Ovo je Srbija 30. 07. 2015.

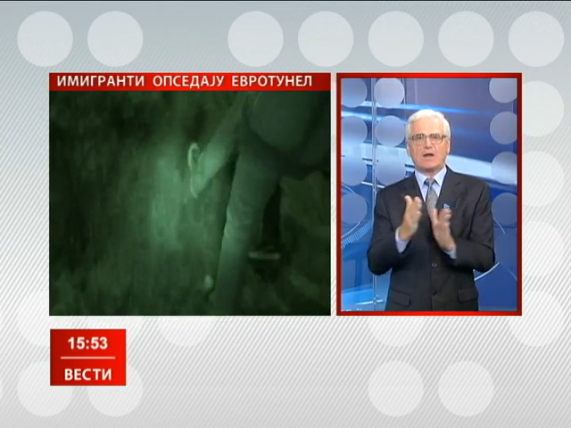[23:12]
Stotine migranata koji žele da uđu u Veliku Britaniju već treći dan za redom okupljaju se u francuskom gradu Kaleu ispred ograde teretnog terminala Eurotunela koje povezuje francusku i englesku.